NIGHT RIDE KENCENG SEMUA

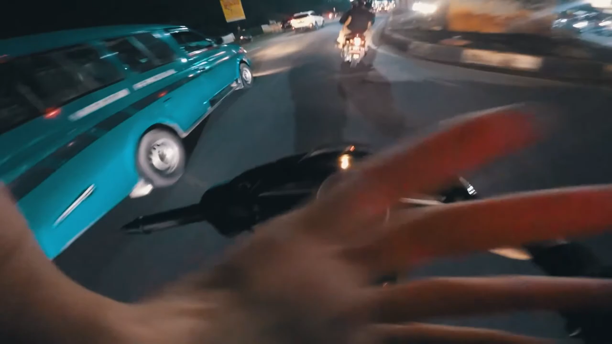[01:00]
Ini gua enggak tahu nih kameranya udah bener apa belum posisinya. Semoga aja masih pada di sana ya. Ini visor gua naik turun mulu anjir, enggak enak.
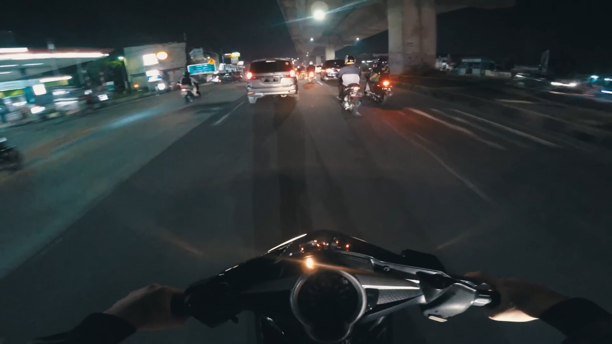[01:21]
Rame lagi ini, nggak bisa ngebut gua ini.
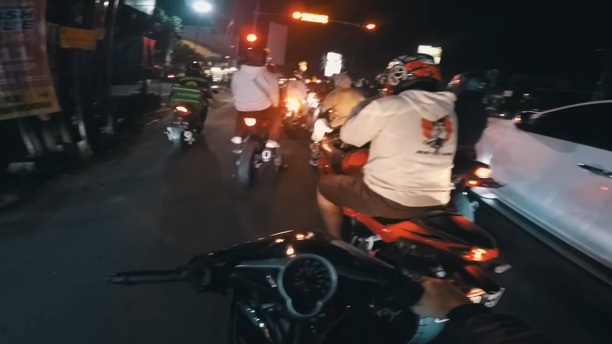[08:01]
Gue nggak pakai jam lagi. Gue nggak tahu nih posisinya udah enak apa enggak. Itunya kameranya. Udah pada gila, ngebut semua tuh.